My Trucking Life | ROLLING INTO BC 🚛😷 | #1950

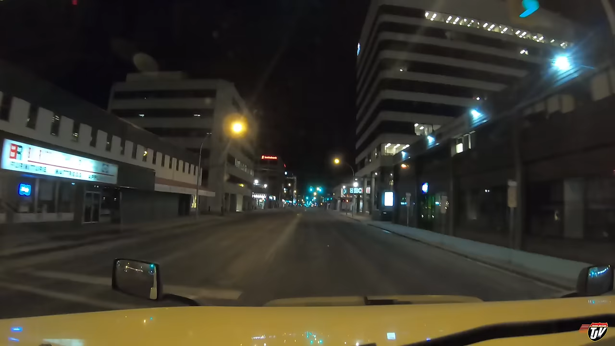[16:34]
And this place is huge. Look at this. This is like... This looks like Winnipeg almost. I mean, it's not as big as Winnipeg, but... We're just rolling through downtown here. This is... I thought Prince George was just a little town. This is... I've been here many times. I've just never gone through downtown before. Wow.
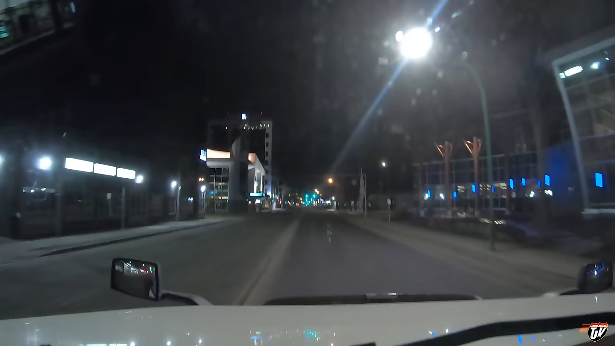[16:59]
Quite a bit of people here. Nobody on the streets, though. So this is where we're going to spend the night, anyways. I saw that there's a pilot flying J around here somewhere. To the ride on 20th Avenue, Highway 16. So I'm pretty sure there's a truck stop around here somewhere.
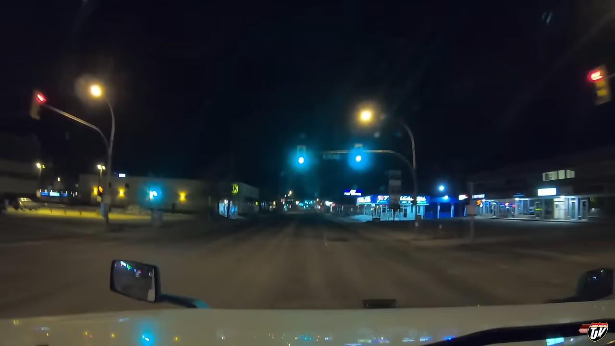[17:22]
We'll find somewhere to park nearby here. I got about...